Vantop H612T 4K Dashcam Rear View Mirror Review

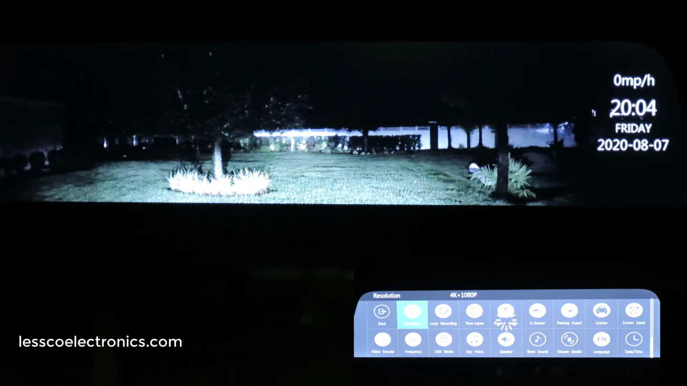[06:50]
video record capturing this is at night time so this here is my front lights and this here is my side yard you can see while you're driving the unit will calculate your miles per hour which works flowlessly with the truck